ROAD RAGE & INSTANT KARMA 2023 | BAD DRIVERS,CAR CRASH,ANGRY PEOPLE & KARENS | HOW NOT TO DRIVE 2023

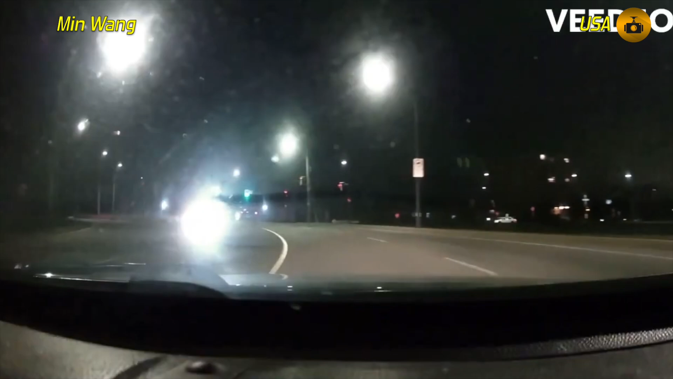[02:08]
This resulted in a crash, but that's not the worst part. The worst part is, he fled the scene.